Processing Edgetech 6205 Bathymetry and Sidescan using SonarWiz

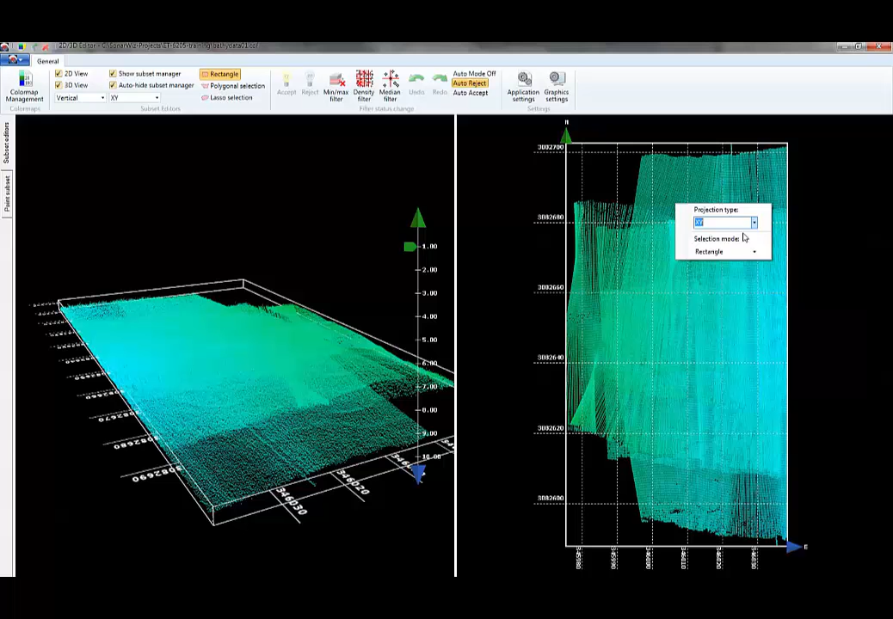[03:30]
The 2D view allows you to have different projections, so I can look at this in plan view if I want with the XY projection or XZ or YZ. So you can turn the data different ways to examine it.
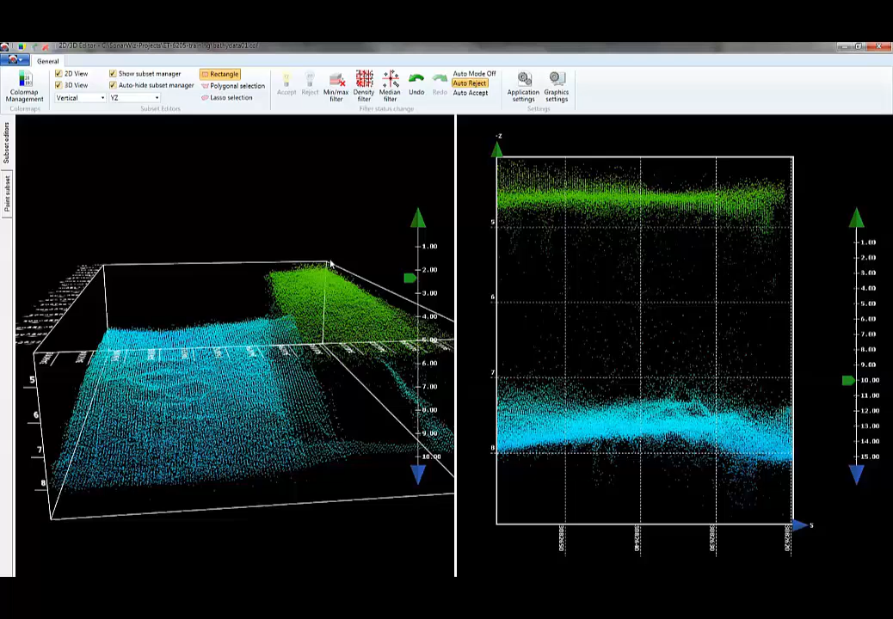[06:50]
We've got median filter, density filter, and min-max filter. And those are also very powerful tools. But I'll leave those alone for this sort of simple introduction.
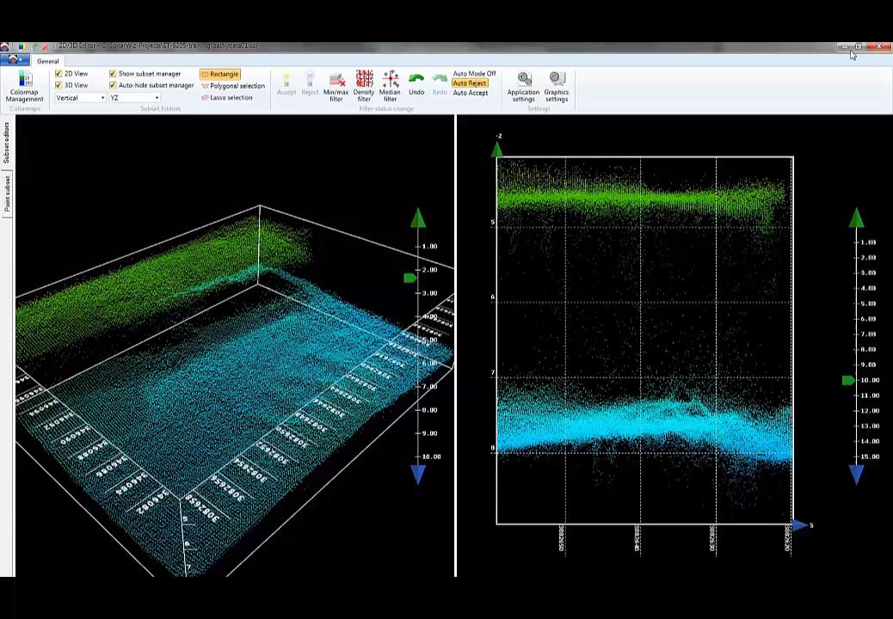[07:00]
Okay, so now what I want to do is I want to make a grid from this data. I want to make a surface out of it. So what I want to do is turn off the battery selections. I don't think we need that on anymore. And what I'll do is under the post-processing tab, choose the option that says bathymetry exports, export battery grid file. So this is our gridding tool. So this grids these raw XYZ points into a surface. You can choose the cell size, one meter, half meter, whatever you like.
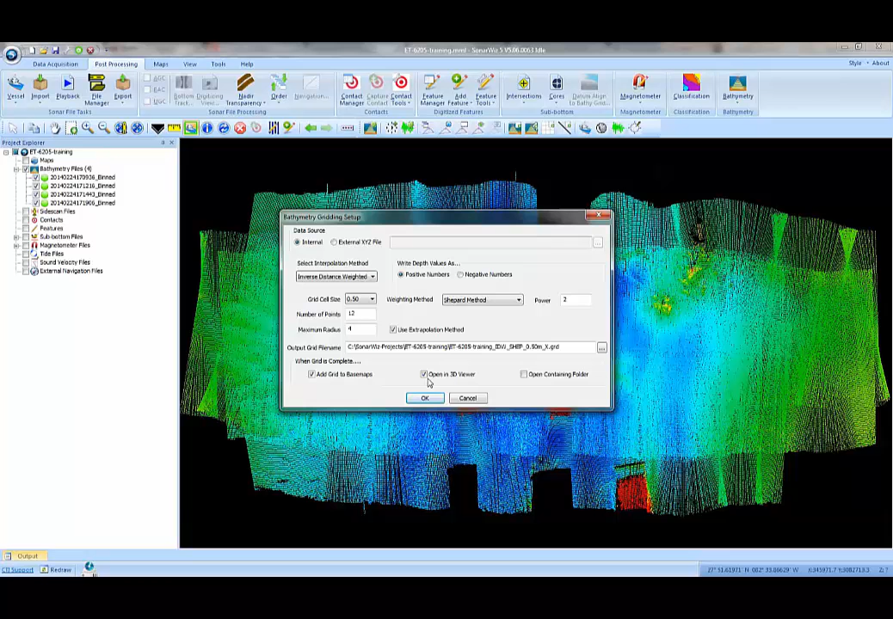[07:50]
And then finally, at the bottom here, it says what do you want to do when the gridding process is complete? So we can add that grid as a base map. Actually, let's do that, and we'll also add, open this grid in 3D Viewer. So let's kick that off. That's a background process. And so down here on the toolbar, or the status bar, I'm not sure if you can see this or not in the video, but it shows me a little progress icon here of where that gridding process is.
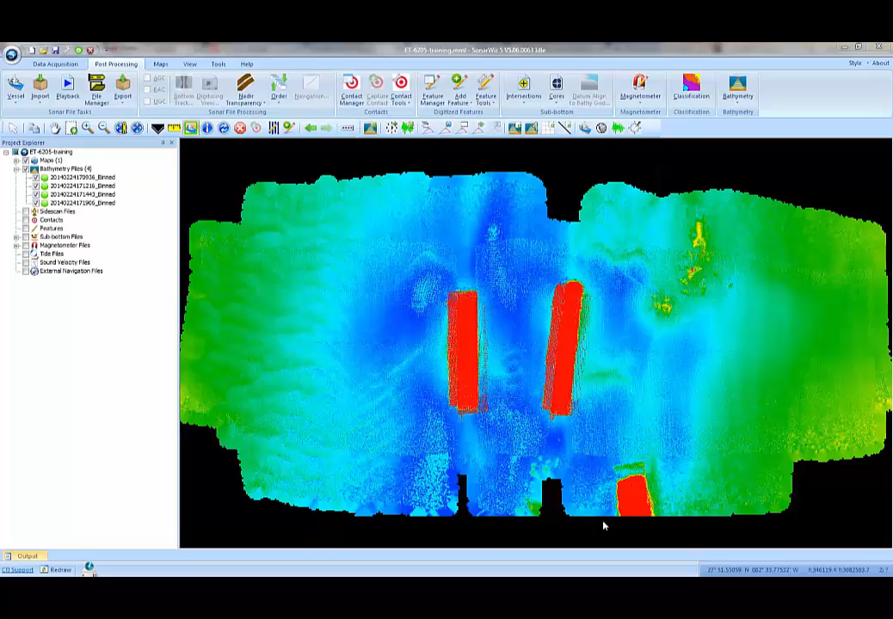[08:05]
And so when it's finished, it will execute the instructions that I gave it.
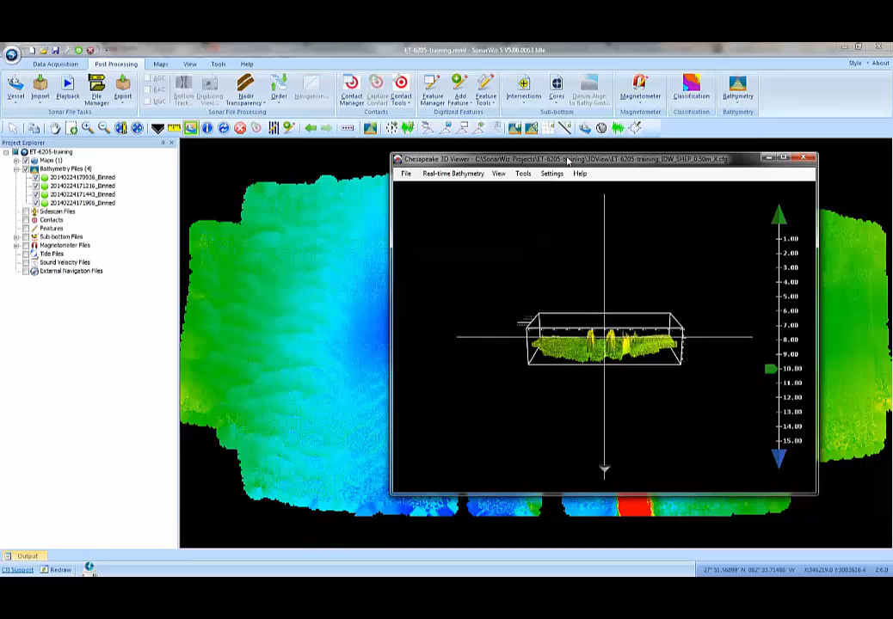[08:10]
So the first thing we see here is that we've got,
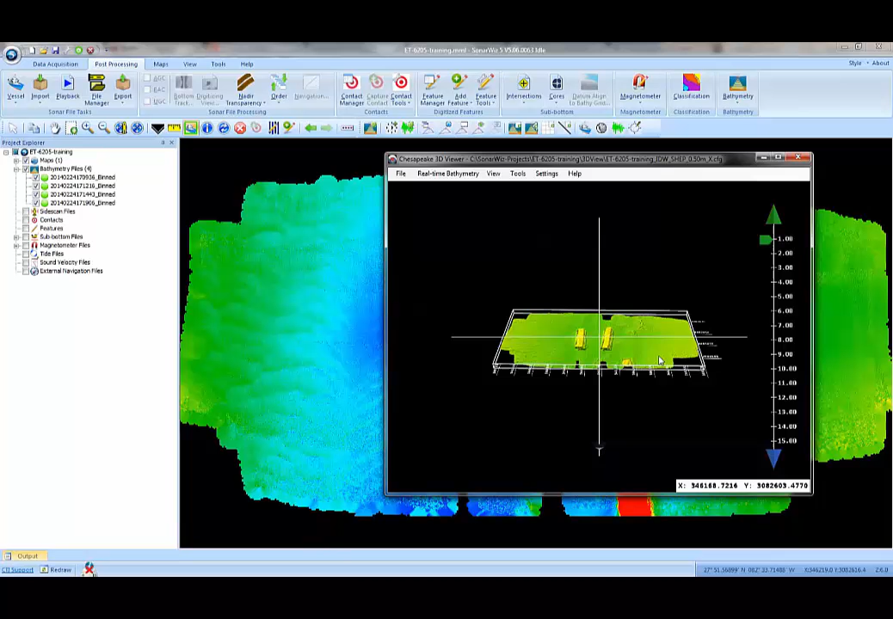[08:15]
we have now a gridded surface of those barges showing the bathymetry of the surrounding area,
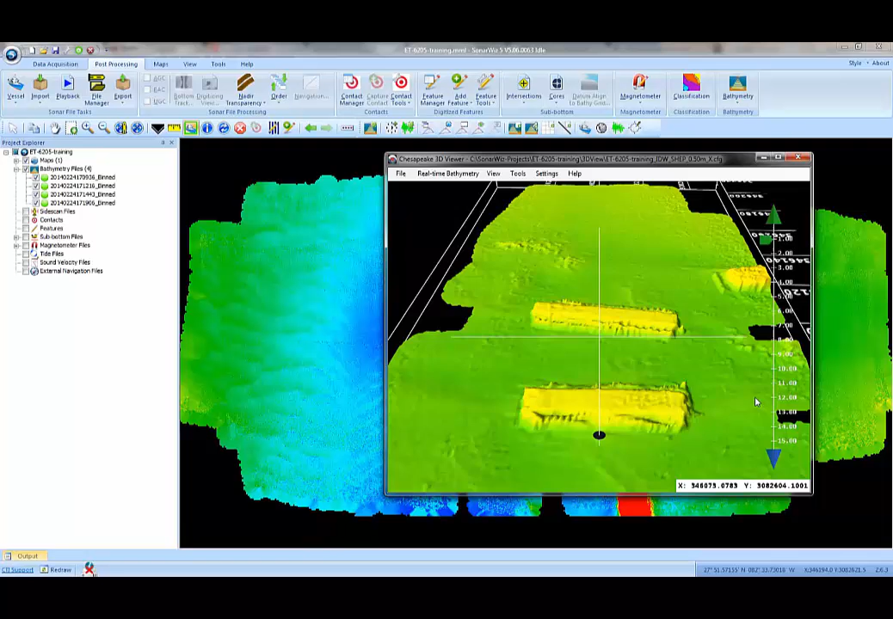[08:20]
and that's been opened in our 3D View. Now, back in the SonarWiz plan view, I also notice now that I've got an entry in the maps section
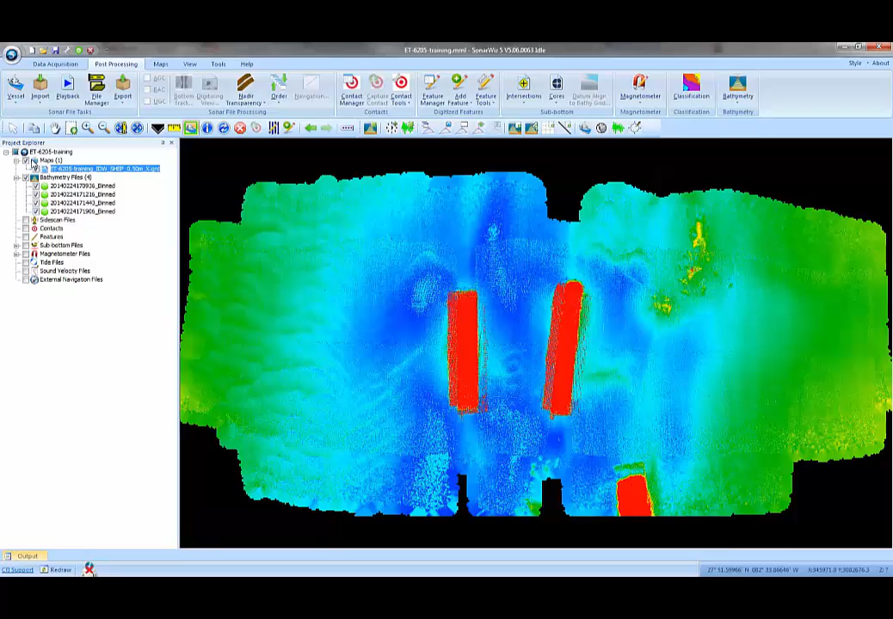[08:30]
because I told the software to load up that grid file as a base map when it finished. So now if I turn off my bathymetry files, you notice I still have this gridded bathymetry in the background.
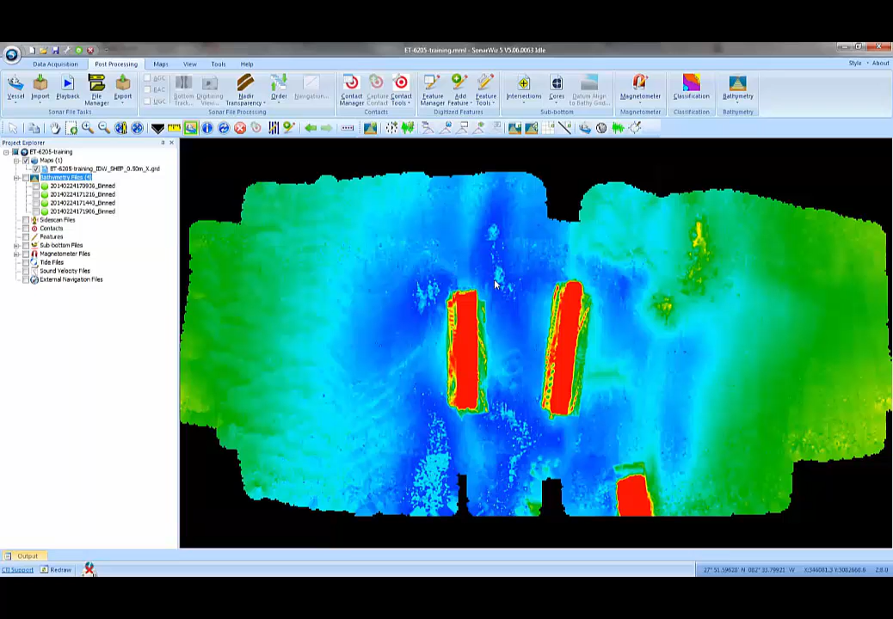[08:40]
So this is the 50-centimeter gridded data that we brought in as a base map.
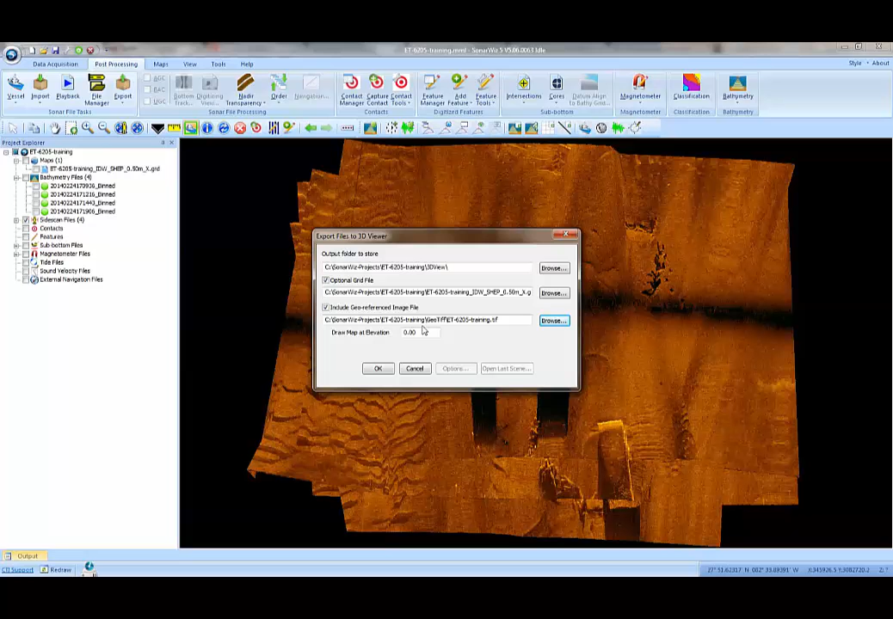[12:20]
And the GeoTIFFs are always stored in the GeoTIFF folder. So now I've got the two parts I need. I've got the GeoTIFF and the grid. And what I want to do is have the 3D view now display both of those images together.
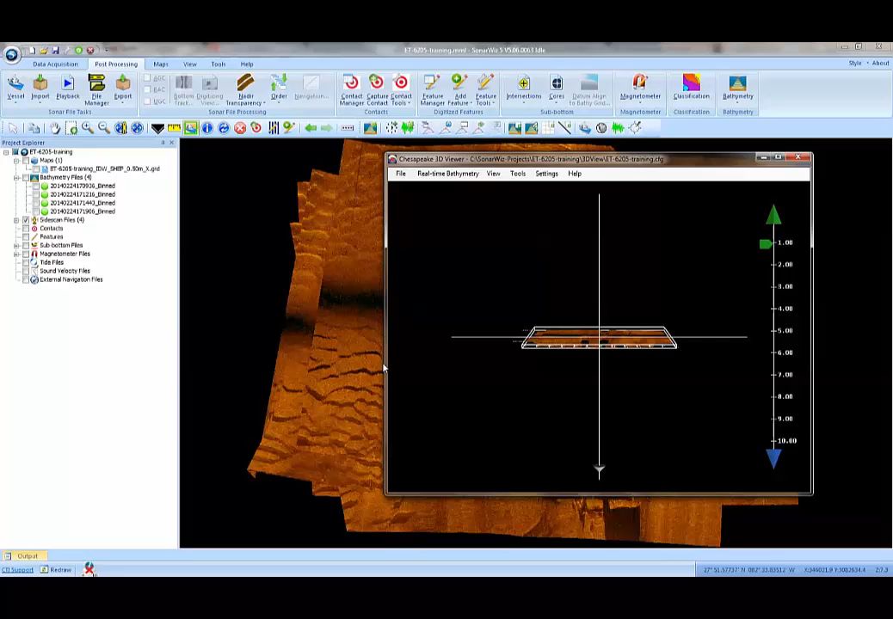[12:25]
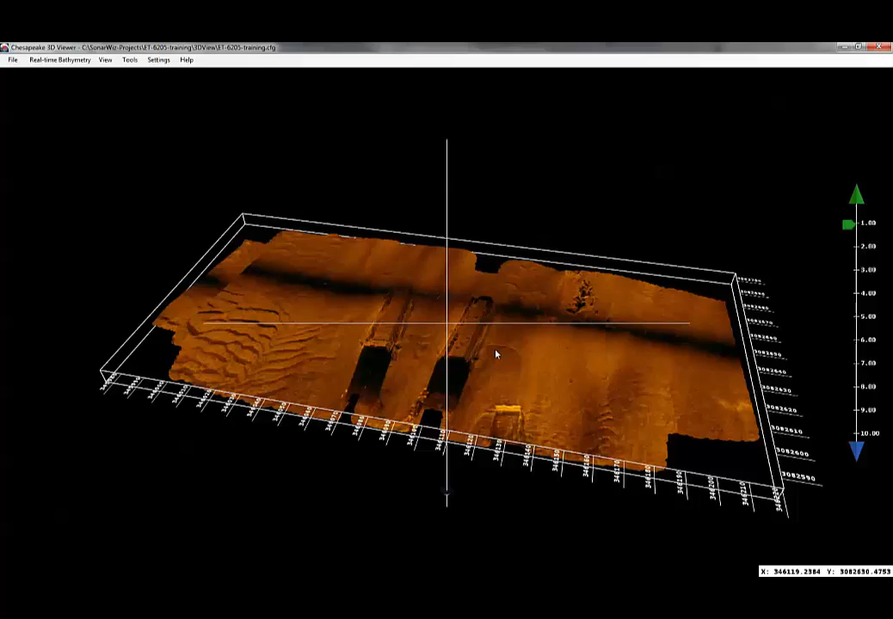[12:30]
So what I've got is a kind of a 3D side scan mosaic now, where I can see the relief on those barges with the side scan data draped over top of it.